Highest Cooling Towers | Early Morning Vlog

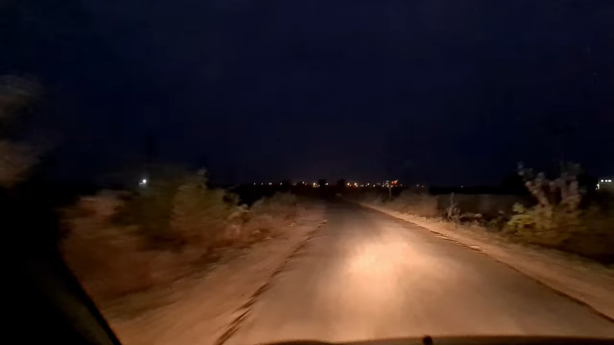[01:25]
तो अभी हम अपना आधा रास्ता कवर कर चुके हैं आपको पीछे लाइट दिख रही होगी जहां पर हम जा रहे हैं